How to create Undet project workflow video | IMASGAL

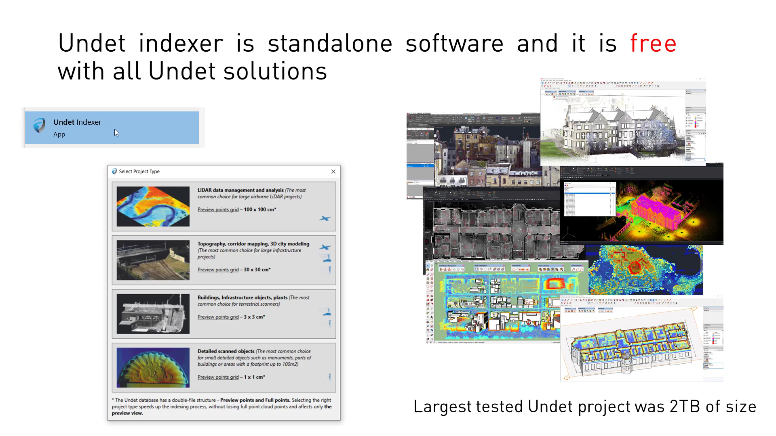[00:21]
largest tested project was two terabytes of size so no worry regarding your file size
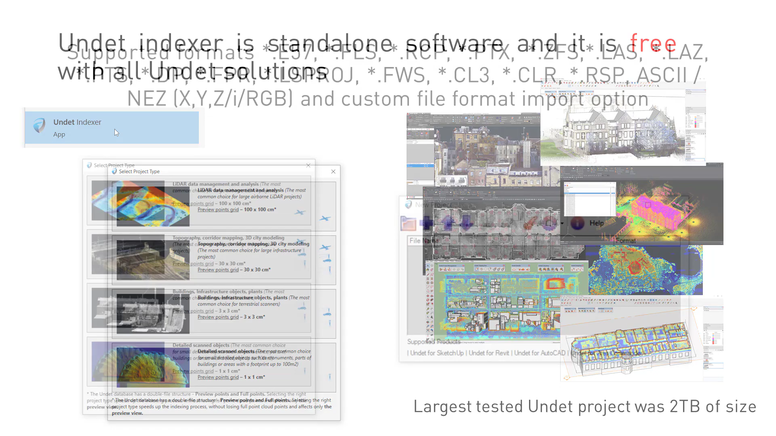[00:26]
you can create undet point cloud projects from a wide range of file formats
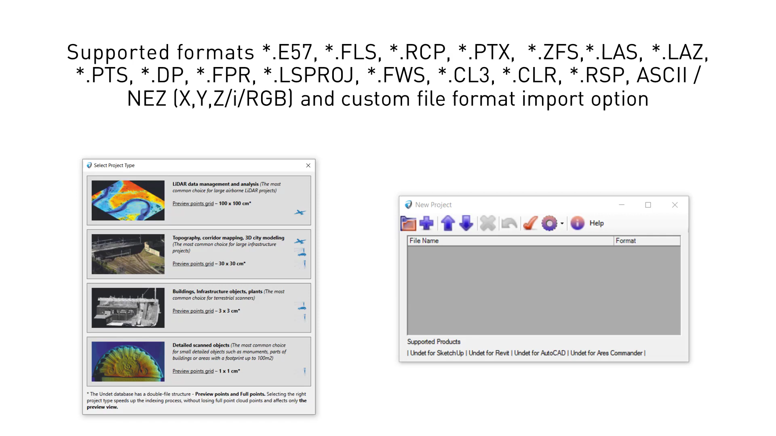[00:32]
e57 fls ptx and others the most important thing that your point cloud data should be well registered
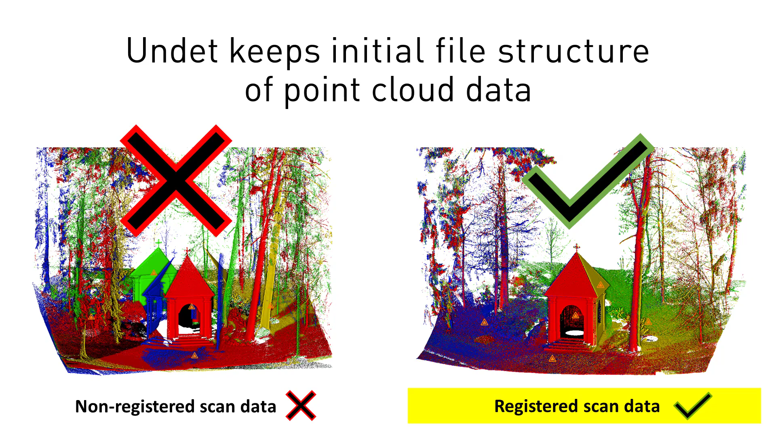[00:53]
undet keeps the initial file structure of point cloud data there will be no option to delete or register point cloud points after the undet project is created